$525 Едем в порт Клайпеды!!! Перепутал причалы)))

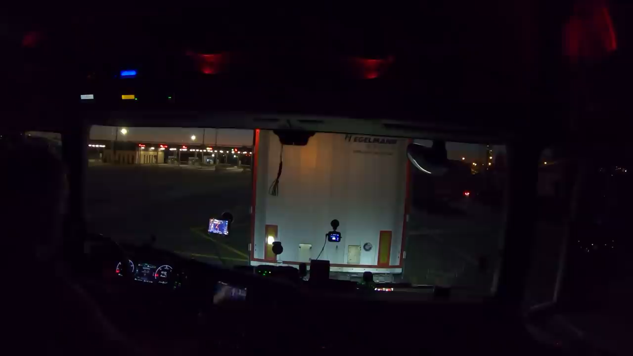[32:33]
Пойдем узнаем. Наверное, мой этот вопрос.
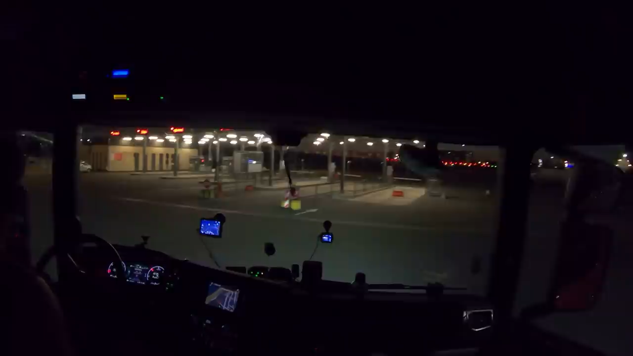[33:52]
Поэтому нам не сюда, а здесь на Карлсхайм. А это не то. Поехали обратно. Видите, Клайпеда, Евросоюз указатель. Ну это если кто с порта сошел, да? Сразу в город попал. Поехали туда.
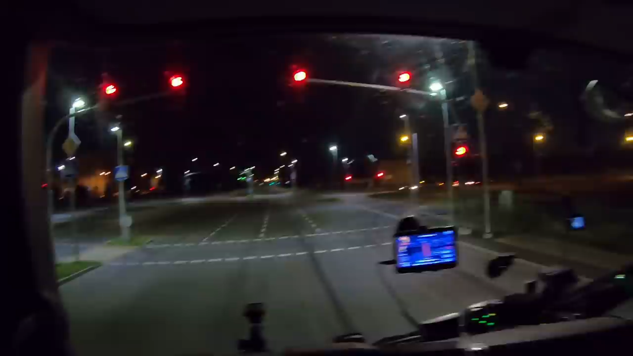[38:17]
А в город, наверное, вот туда ходили, вот где дома. Там был магазин.
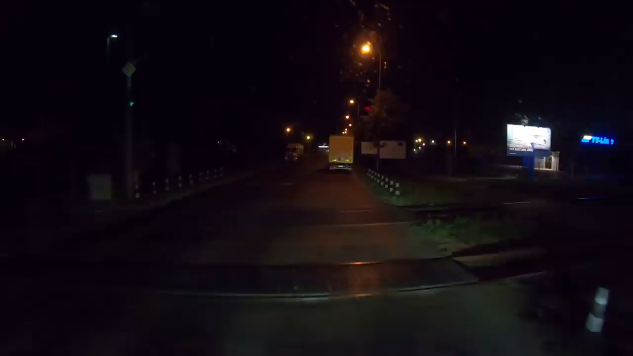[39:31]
Украина вот стоит, это вот они куда все? На Швецию стоят? Или чего они тут стоят?
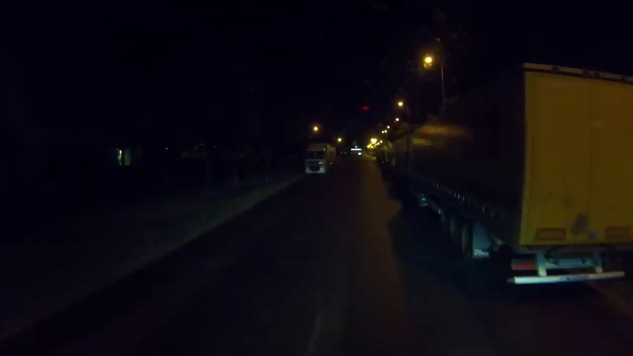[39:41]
Тут одна Украина. Ага. А мне куда? Налево, направо. Я вот сюда вот встану